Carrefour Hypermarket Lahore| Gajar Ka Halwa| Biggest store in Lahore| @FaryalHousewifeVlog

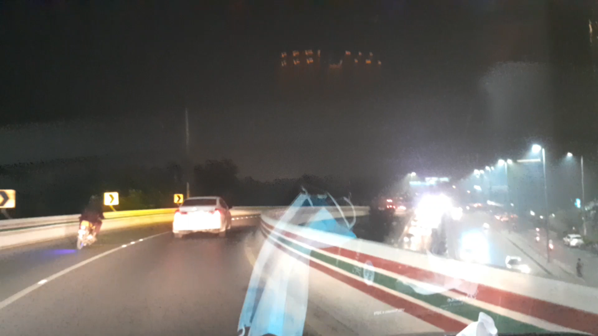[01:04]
जी हम लोग इस पुल से जो है पता चल जाता है कि जी स्क्वायर मॉल यहाँ से नज़र आता है फोर्ट्रेस का,
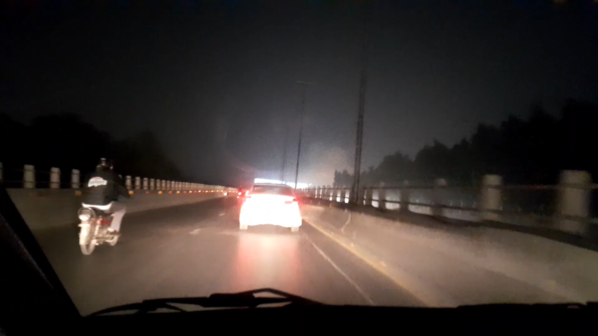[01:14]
और हम लोग जो हैं फोर्ट्रेस पहुँच गए हैं,
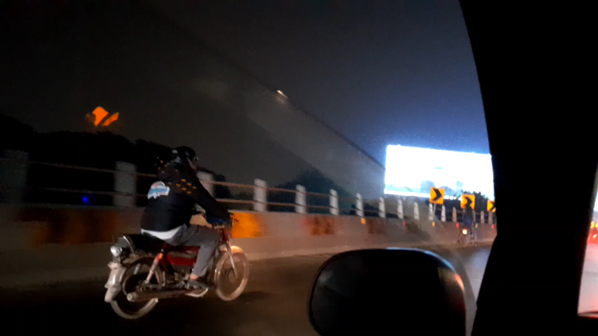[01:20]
बस थोड़ा सा ही आगे है और गेट नंबर हम 3 से एंटर हो जाएंगे।
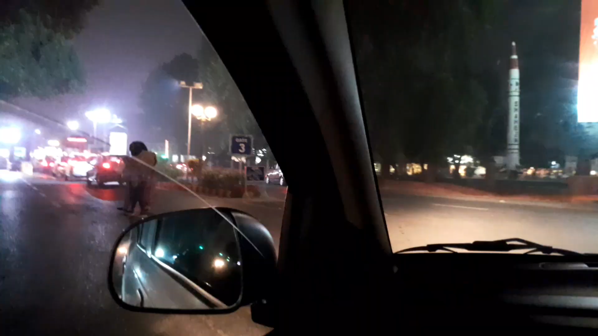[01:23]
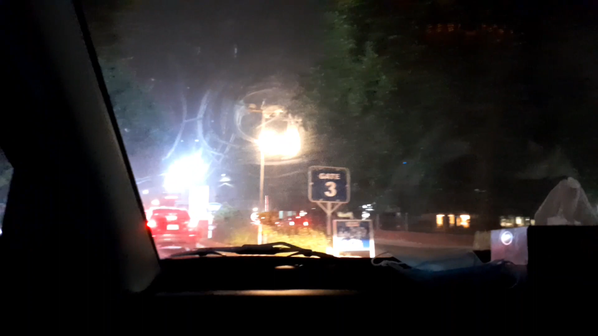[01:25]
इस पुल से पता चल जाता है जब भी फोर्ट्रेस आने वाला है,
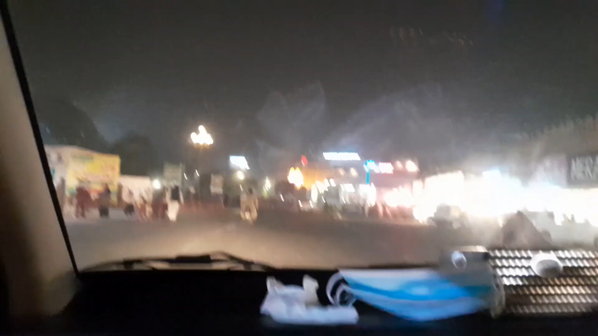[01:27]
और यहाँ से हम अंदर आ गए हैं।
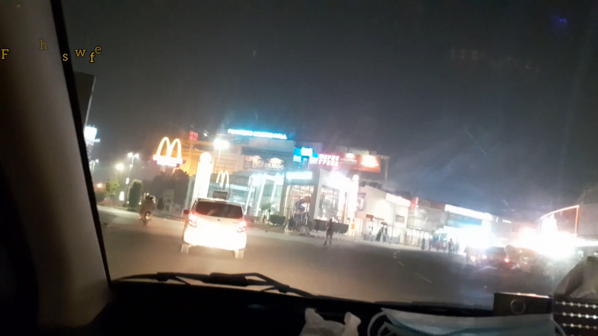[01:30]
सीधा ही जो है हम कारफोर्ड पर जाएंगे और वो मैकडोनल्ड्स की बैक साइड पर है।